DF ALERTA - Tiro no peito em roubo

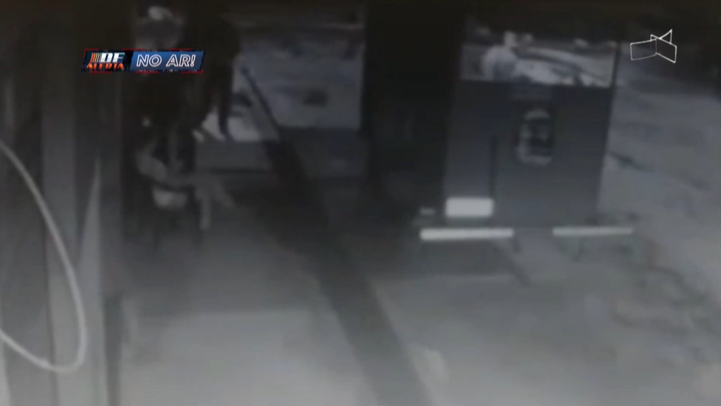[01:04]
O motoboy entrega o celular, carteira. Quando o indivíduo vira para a Natália e pede o celular dela.
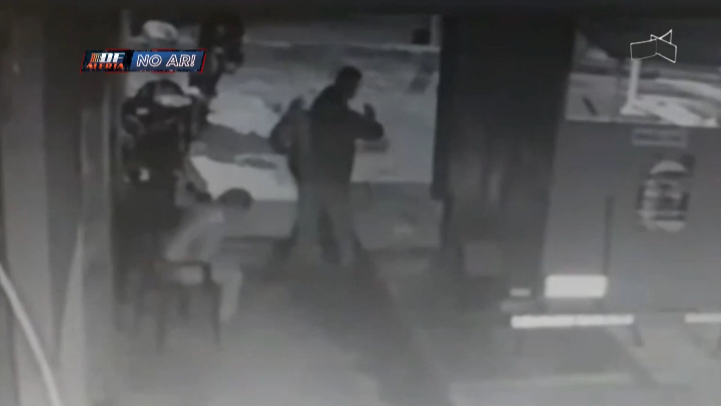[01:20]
Ele engatilhou o revólver e deu um tiro. O tiro pegou no peito da vítima, que ela ainda levanta, ainda sai caminhando. E ele agressivo, pedindo o celular, pedindo o celular e ela calada o tempo todo, sentada. E então ele falou, você está desacreditando de mim, que não sei o que, gritando.